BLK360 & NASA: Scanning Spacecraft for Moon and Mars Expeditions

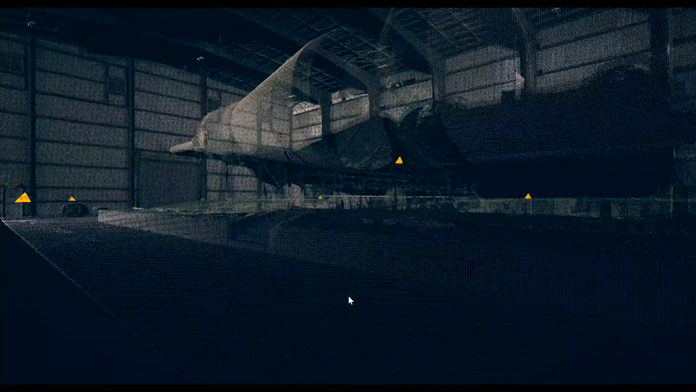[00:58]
point clouds pretty much on the fly.
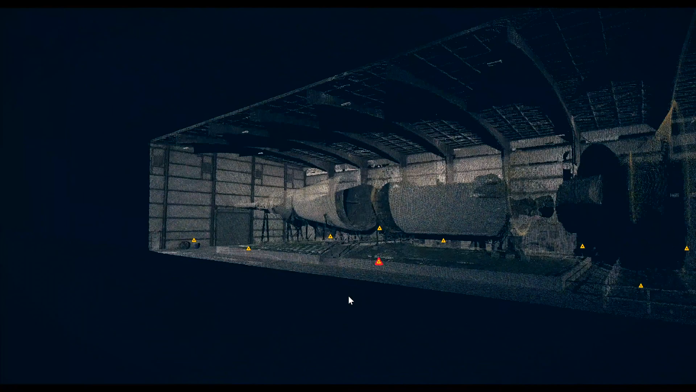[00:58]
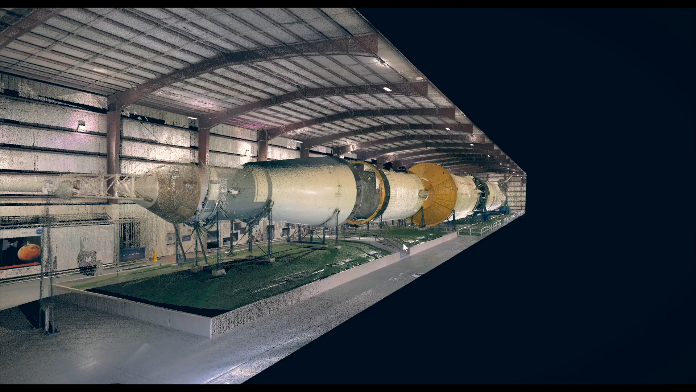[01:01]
As we were going around connecting the initial point clouds, we were putting them together inside the software,
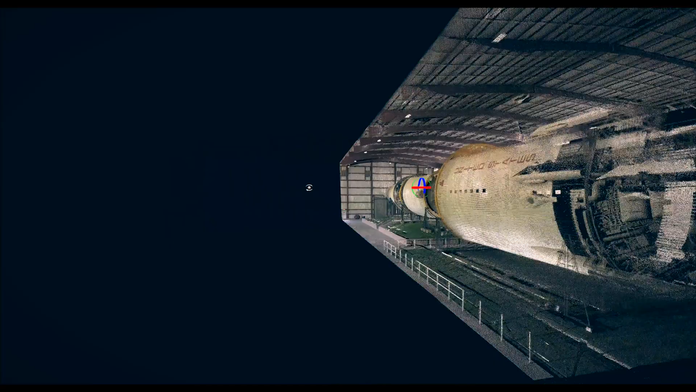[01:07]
so we could give a really good visual feedback to the NASA staff about what we're doing.